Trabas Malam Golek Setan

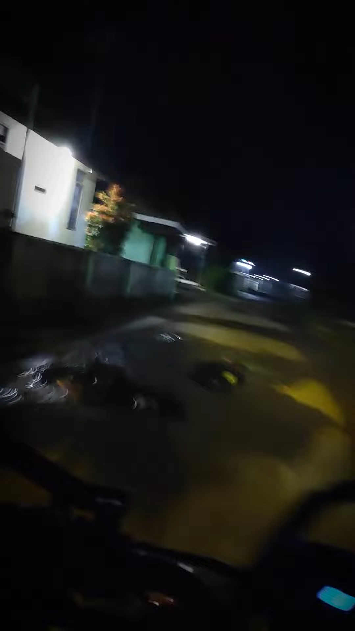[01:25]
Jalan-jalan di sawah. Jalannya istimewa. Yuk. Ini supermoto orang wani banter lu.